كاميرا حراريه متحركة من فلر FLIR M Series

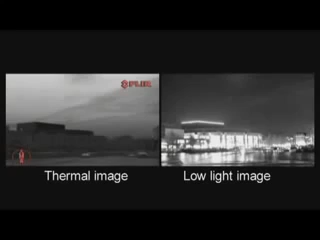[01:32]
The M-Series is available in two versions. The M-320L is equipped with an uncooled vanadium oxide microbellometer detector.
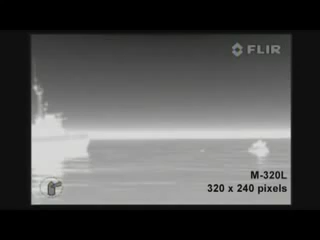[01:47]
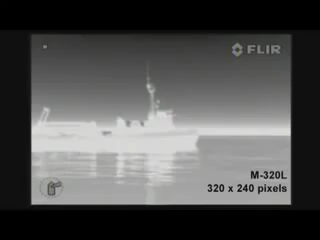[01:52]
It produces crisp images of 320 by 240 pixels.
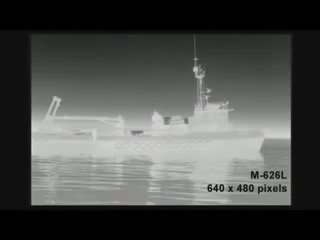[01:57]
The M-626L produces thermal images of 640 by 480 pixels.
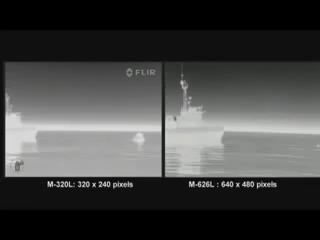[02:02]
This is no less than four times the image quality of the M-320L.
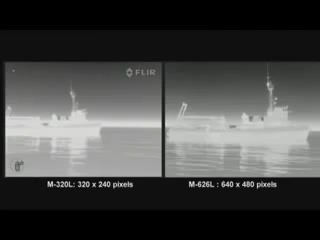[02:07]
Equipped with a 640 by 480 pixel detector, the M-Series can detect a man floating in the water at a distance of about 740 meters.
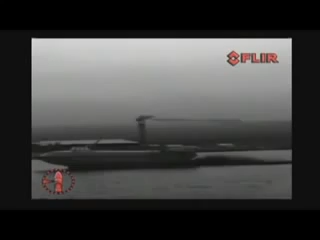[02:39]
The control knob provides precise proportional speed control.